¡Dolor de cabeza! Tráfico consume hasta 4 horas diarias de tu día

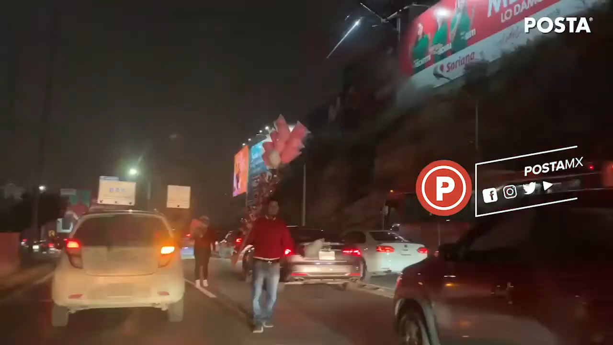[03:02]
algunas vendimias debido al tráfico lento con el que circulamos los automovilistas.
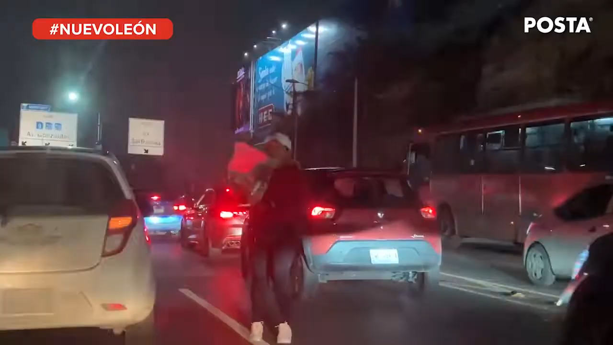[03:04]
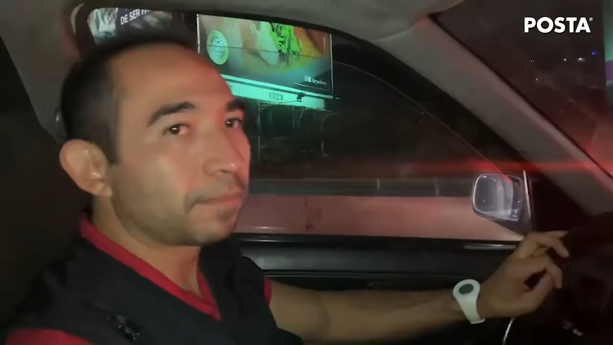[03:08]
Han pasado 27 minutos,
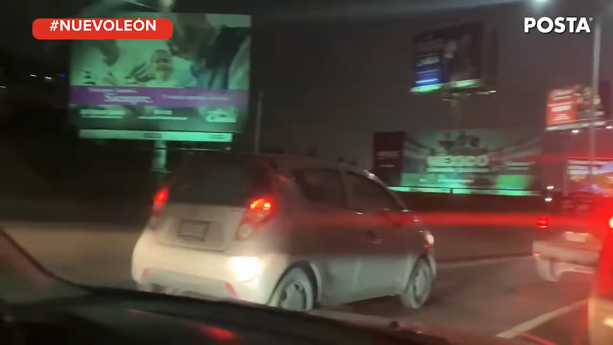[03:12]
son las 7 de la tarde con 27 y el tráfico está interminable y no hemos podido llegar hacia Morones Prieto.